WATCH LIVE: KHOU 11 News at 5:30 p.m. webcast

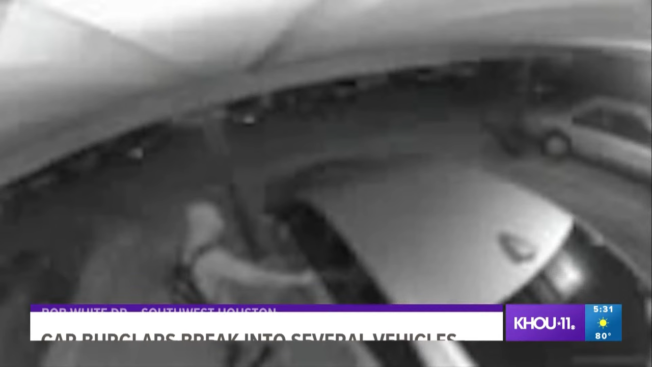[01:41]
This surveillance video shows the moment someone breaks out a back passenger window. You hear the glass shatter just before this duo spots the camera.